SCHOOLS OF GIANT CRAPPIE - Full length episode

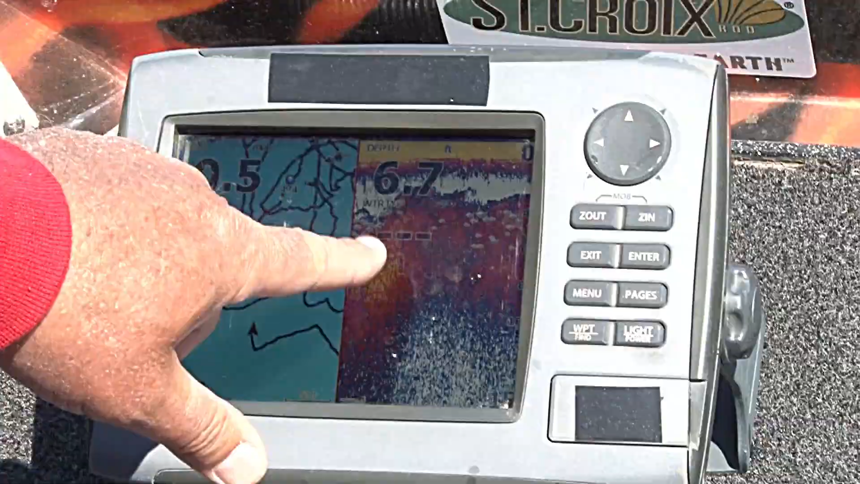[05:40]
seven point six those weeds come up to about three feet to about six seven back and forth those fish are just right on that thing and that just
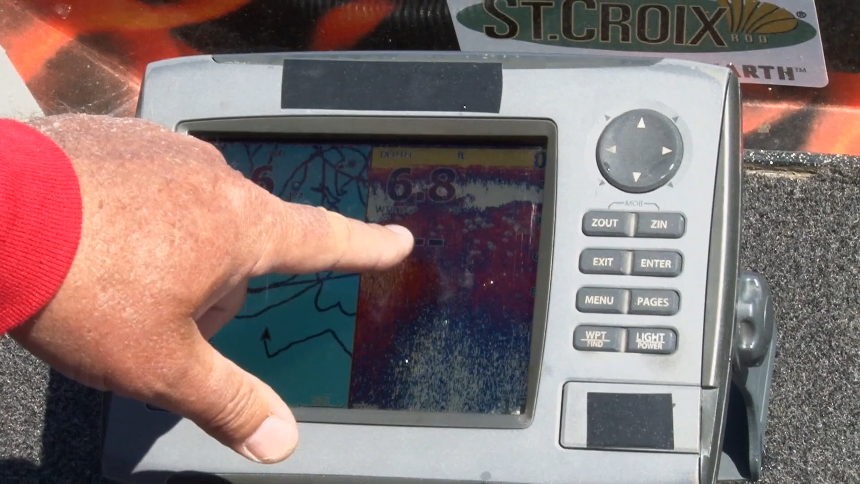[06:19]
we drift into five feet five and a half six feet nothing come out to that six point six seven and a half there's the weeds definitely there's the waypoints you can see we've been moving around
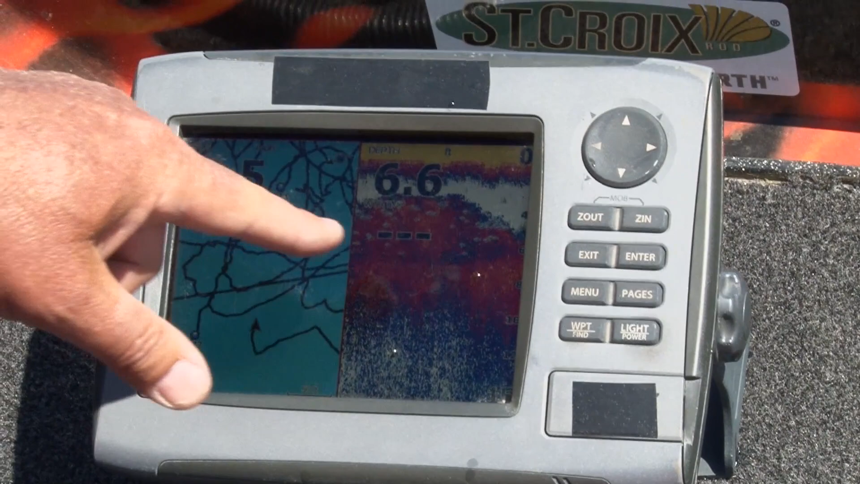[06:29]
and that's where those crappie are see the weed edges that's weed right there those fish are sitting right in
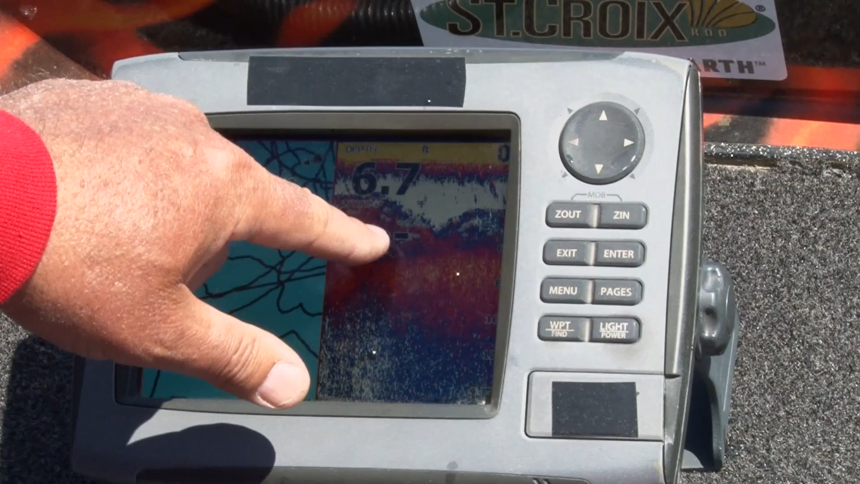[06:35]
the weed and the little baits like this I got the Shadalicious on the little sausage head black and
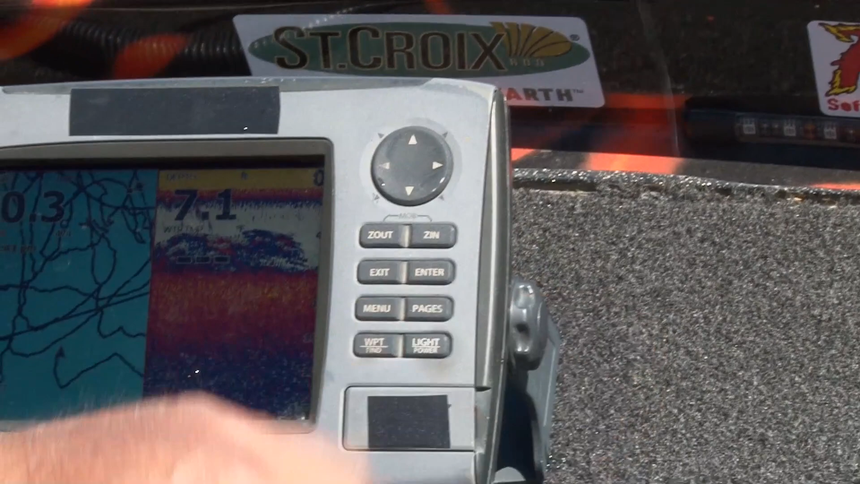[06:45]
it the key is staying on that spot you got a big flat like this you get pushed off with the
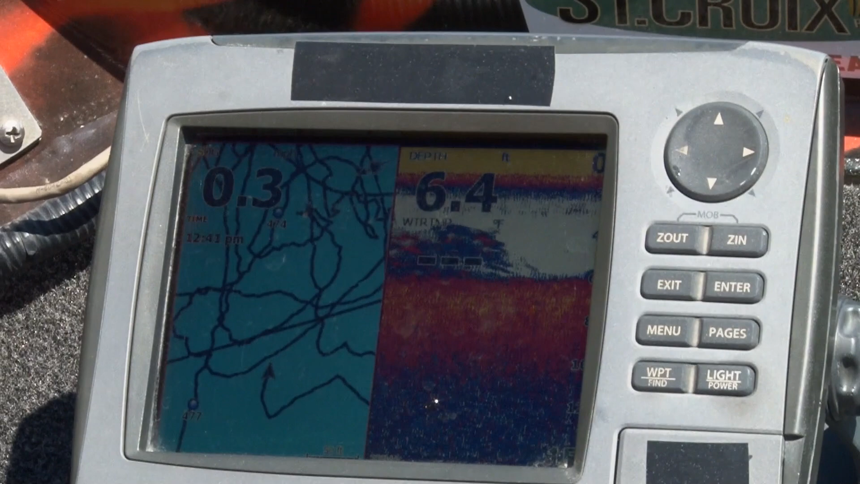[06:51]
wind you wonder where you are the waypoints will bring you back to the spots you caught the fish there
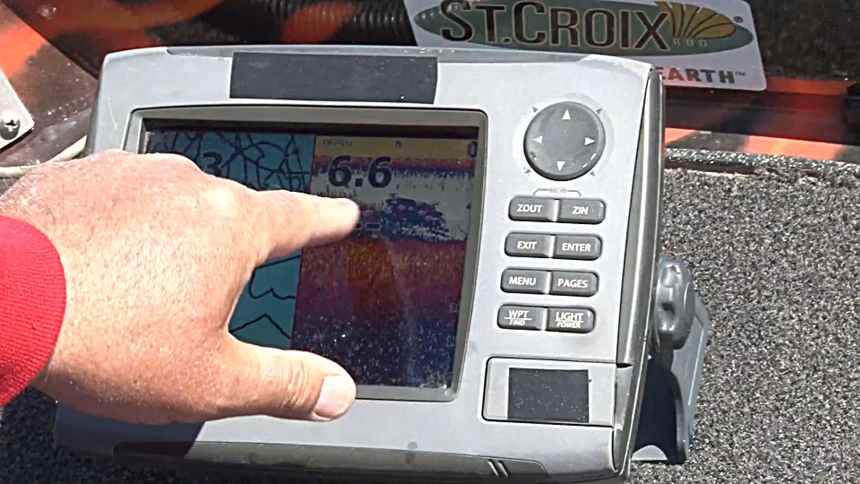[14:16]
in the water column you got to figure out a way to catch them